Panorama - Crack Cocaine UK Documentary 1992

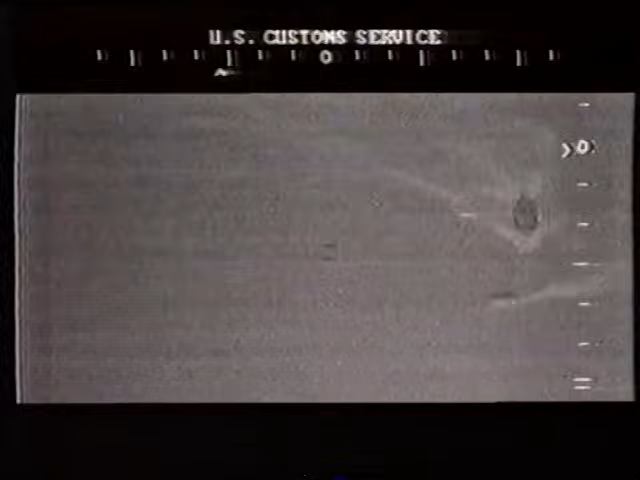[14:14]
Your target is heading 258 at 22 knots. He's firing tracers.
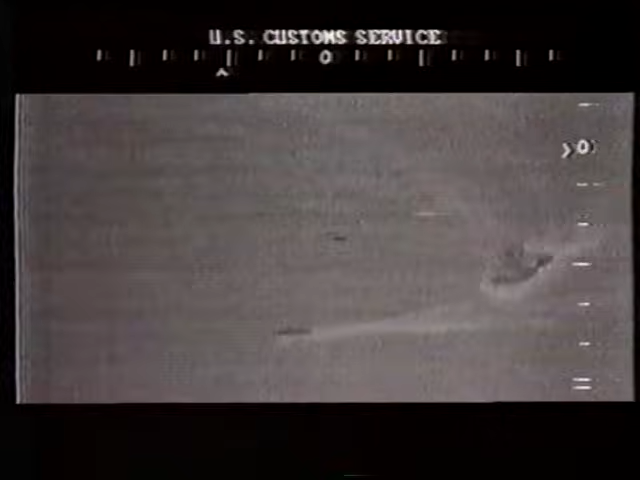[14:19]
He's taking off again, he's running. This is great.